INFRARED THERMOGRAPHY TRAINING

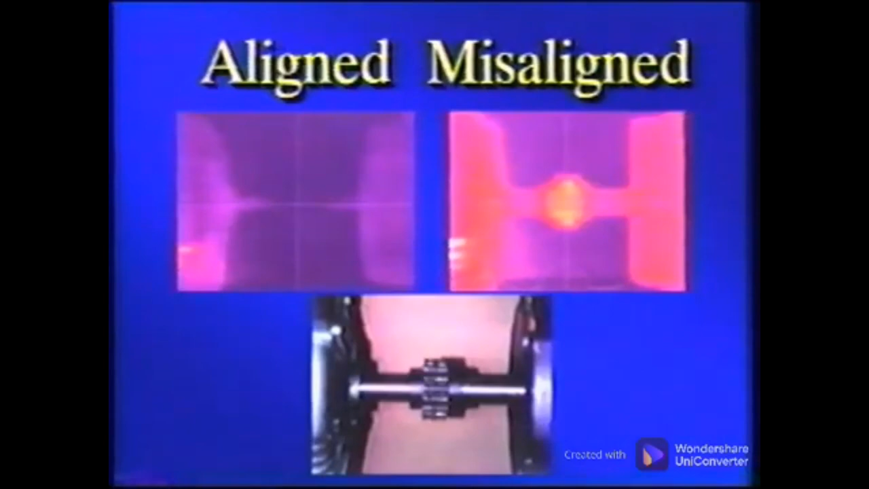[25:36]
Depending on the coupling type, The difference between an aligned condition and a misaligned condition is as much as 65 degrees Fahrenheit.
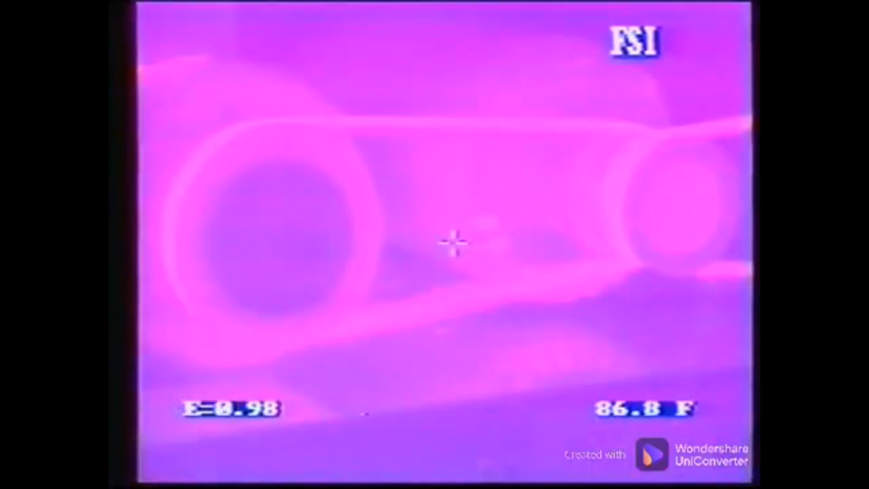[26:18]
On screen: spot 86.8°F
The thermal image will indicate this misaligned condition. The thermal image of a multiple belt
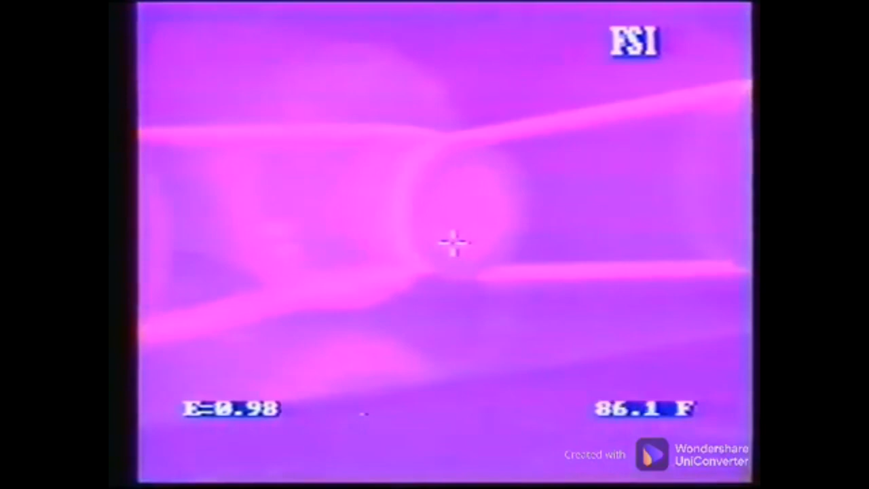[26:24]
On screen: spot 86.1°F
drive will indicate some temperature variations among the belts due to differences in tension.
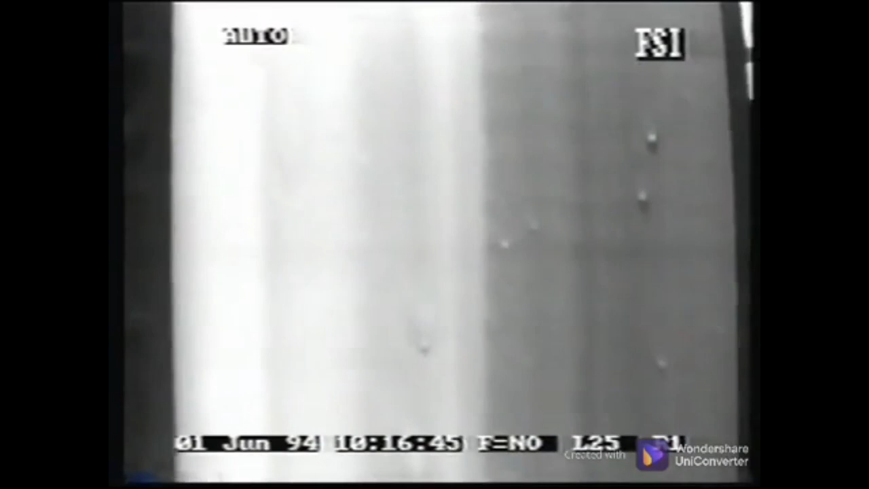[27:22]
and this caused the irregularities in the product.
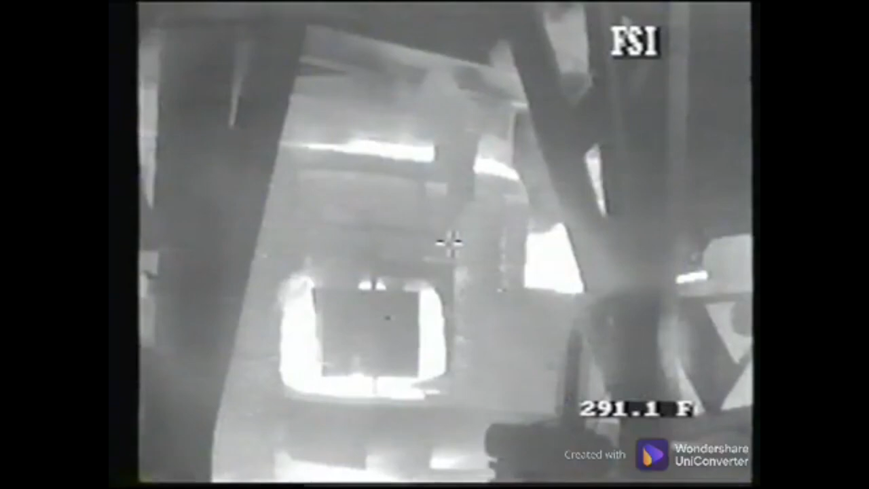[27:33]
On screen: spot 291.1°F
Many facilities have processes where heat is used for the process and must be contained. It could be a furnace for a boiler, an oven to cure or cook a product, a kiln, steam pipes, or some other hot area.
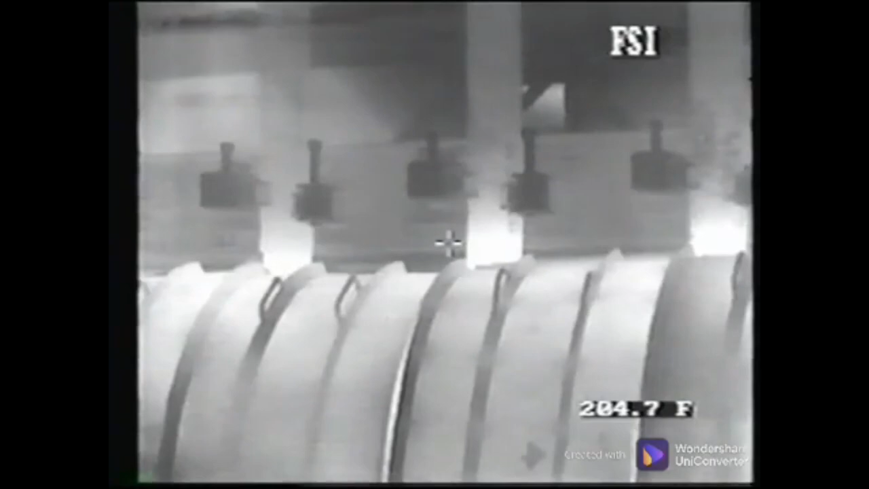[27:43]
On screen: spot 204.7°F
Insulation panels on the walls must prevent
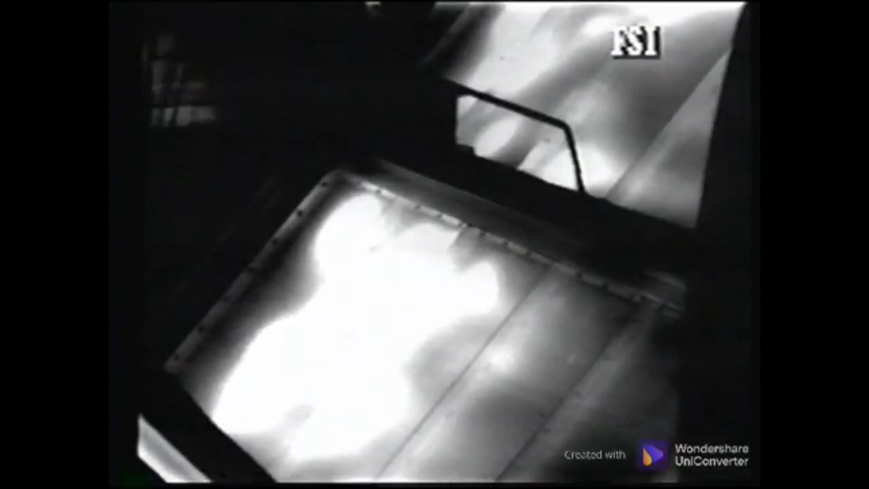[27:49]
the outside surface temperatures from exceeding limits as set forth by OSHA.
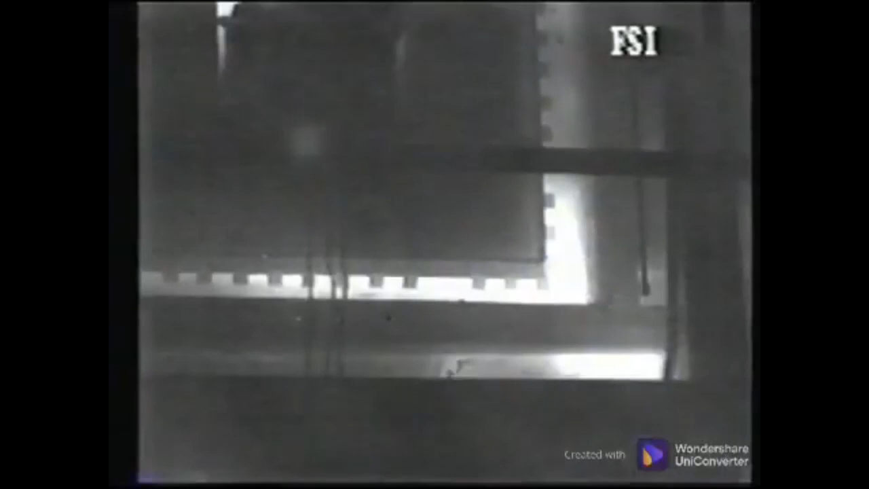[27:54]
Breakdown of the insulation or seals of the closures is easily detectable with thermal imaging. Open joints between the internal refractory panels are easily recognizable.
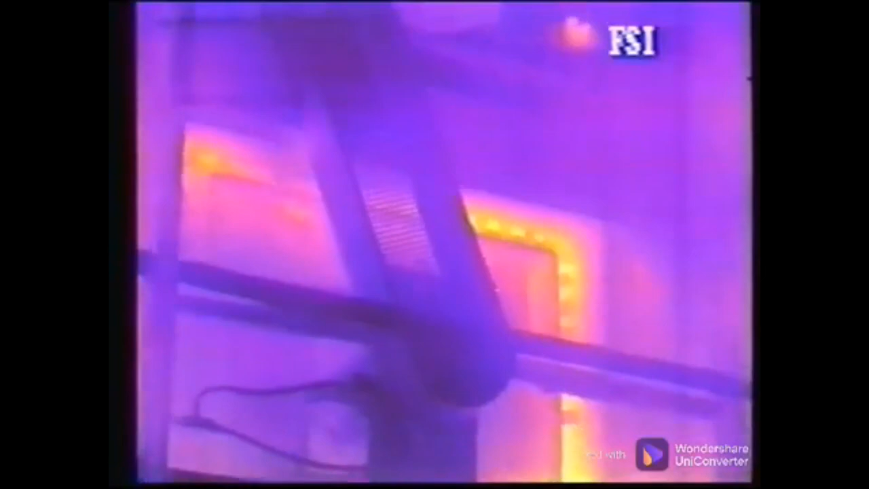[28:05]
Be sure to record accurate surface temperatures for reporting so precautions can be made to protect personnel.
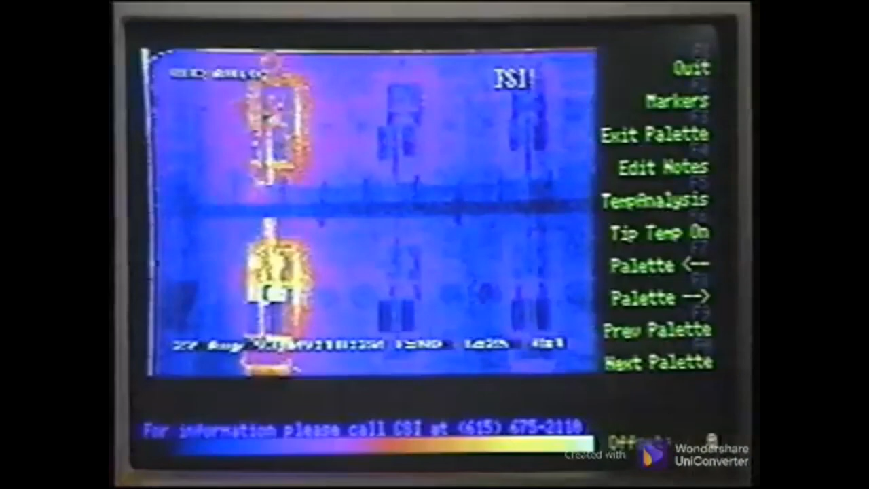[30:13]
Individual frames of the video footage are digitized and stored on the computer where we can retrieve and view them. The pictures can then be printed as part of the report. The report can also be put into a slideshow on a disc and given to the customer.
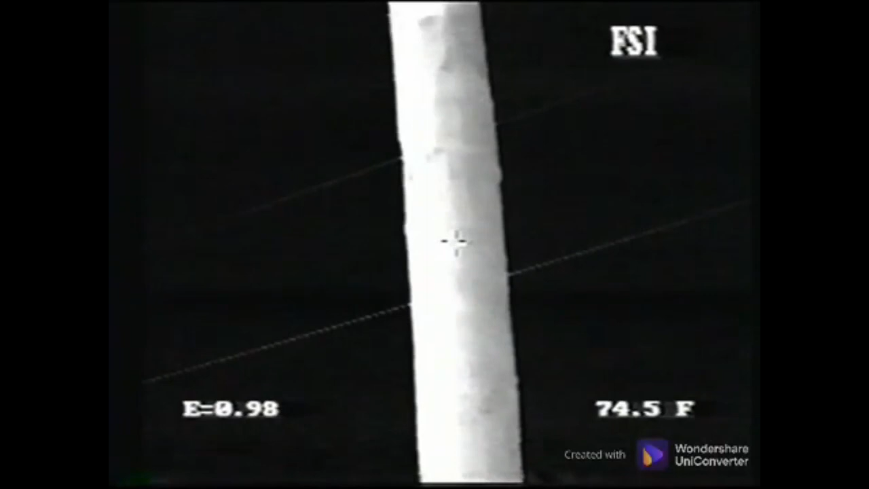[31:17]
On screen: spot 74.5°F
It should be the same temperature on all sides.
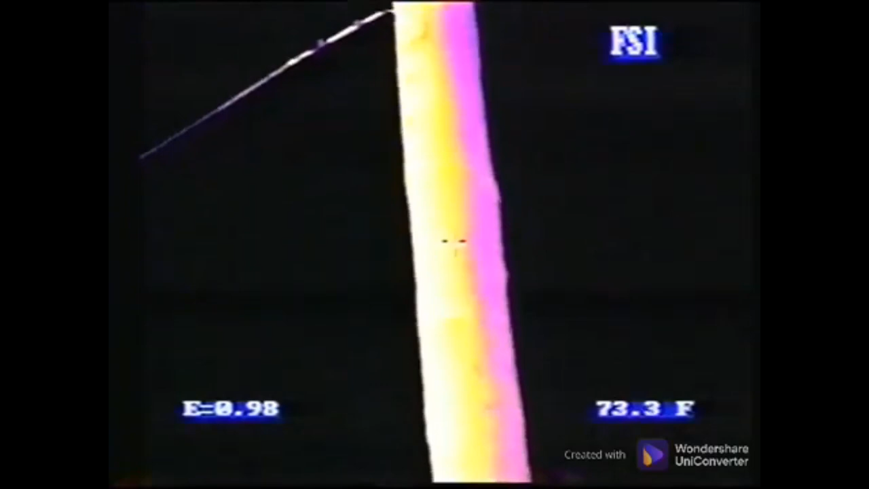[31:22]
However, it absorbed energy where the sun rays hit it, and now it is releasing or radiating that heat back to atmosphere. This causes the pole to appear striped. This solar loading can be used to your benefit in some applications, like roof surveys, where you are looking for wet insulation.
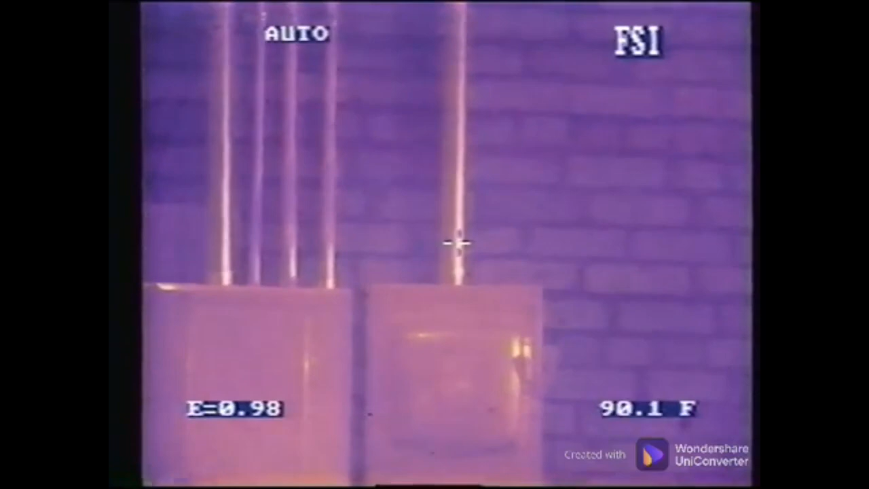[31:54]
On screen: spot 90.1°F
will cause you to actually measure the sun or whatever it is reflecting.
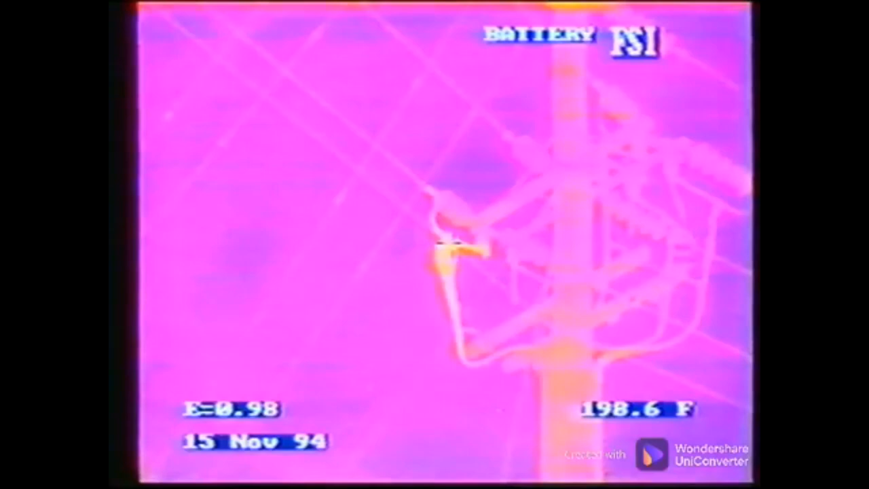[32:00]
On screen: spot 198.6°F
At night, the reflective surface will appear much colder, since it is reflecting the cold atmosphere. When you are scanning during daylight or dark, if you can visibly see a bright spot or reflection,
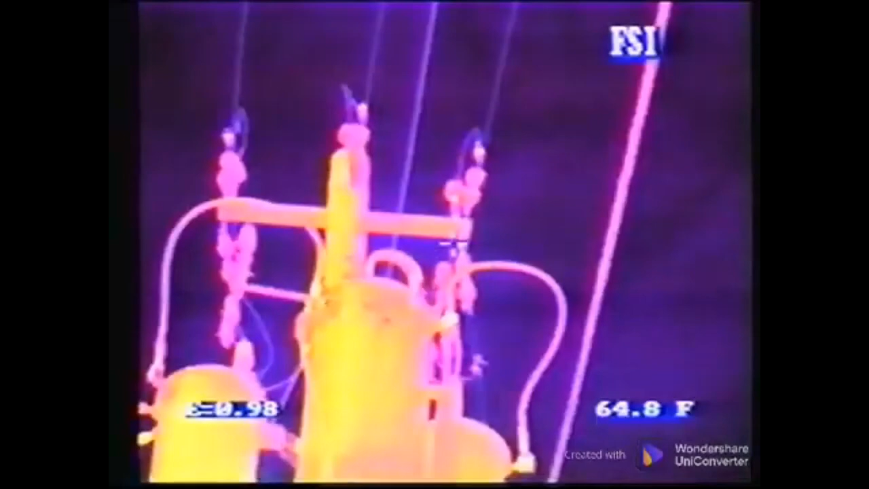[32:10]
then the same shape will be in the thermal image. In the sunlight, it may be difficult to determine whether the spot is a reflection. The reflective temperature could mask an anomaly.
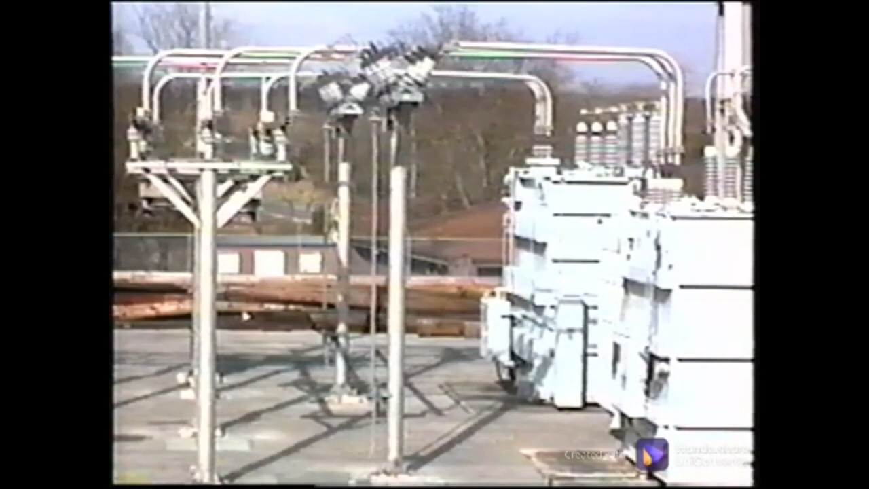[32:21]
For this reason, most outdoor scanning is performed at night. The wind is another consideration that affects your temperature readings.
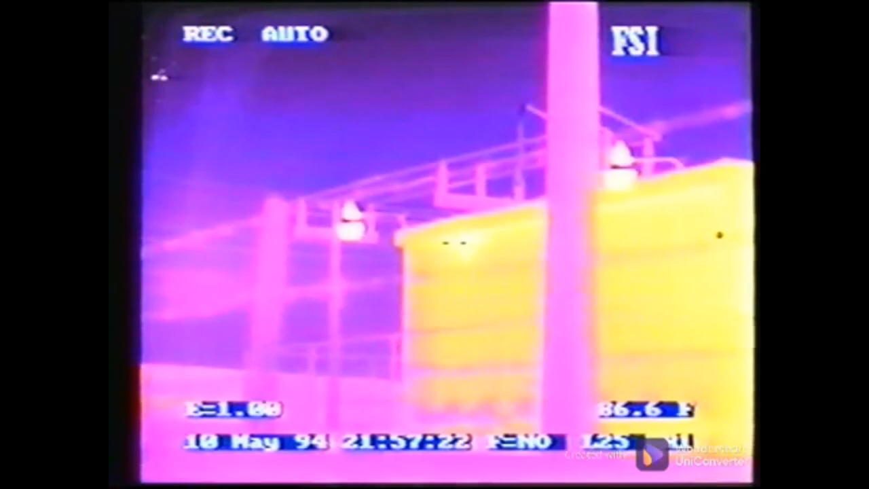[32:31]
Wind can blow the heat waves away and cause an object to appear much cooler.